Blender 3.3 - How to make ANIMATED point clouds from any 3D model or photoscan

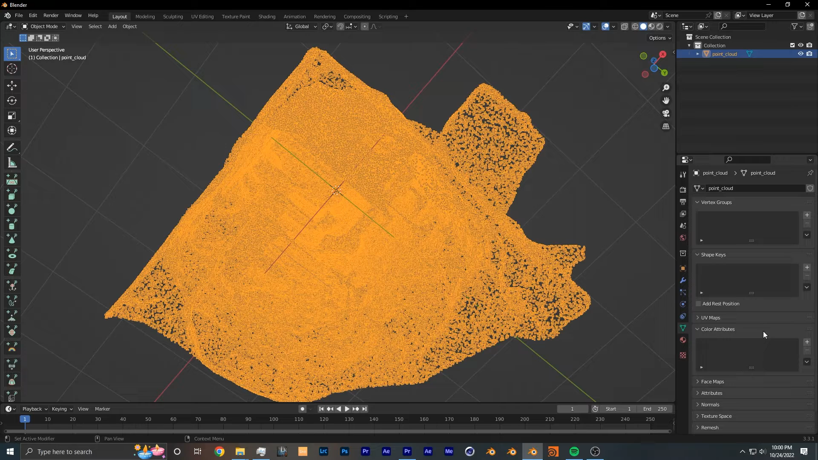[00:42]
importing that type of file Blender doesn't import the color data with it although it works in other programs.
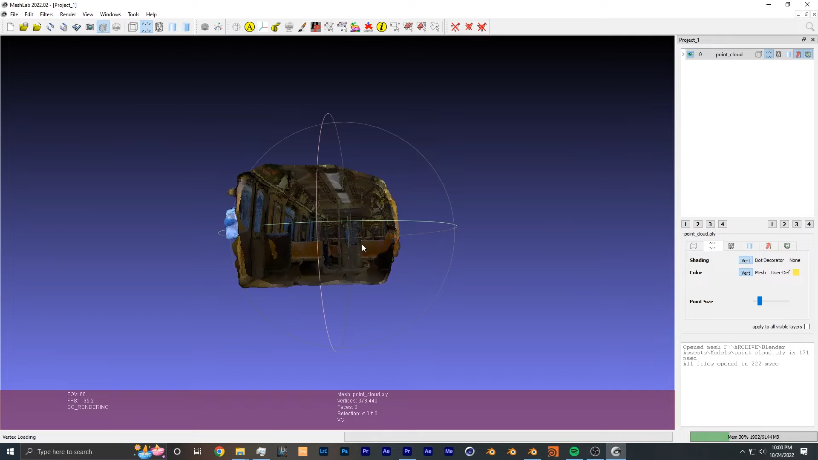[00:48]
So to work around for this is you either have to find an add-on that does support the importing of color data or you have to use a completely different method such as geometry nodes which is the method that I used.